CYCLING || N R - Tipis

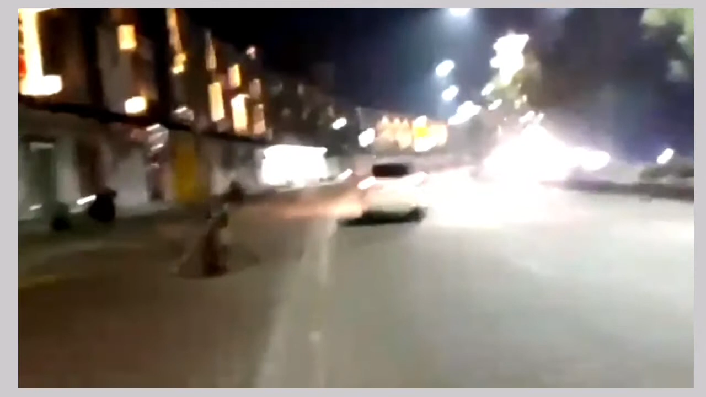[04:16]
Inilah Kota Jababeka malam hari. Kendaraan cukup ramai juga, Lur, karena kalau malam minggu sekitaran Jababeka ini sangat ramai sekali. Pas banget suasananya sangat cerah dan tidak hujan.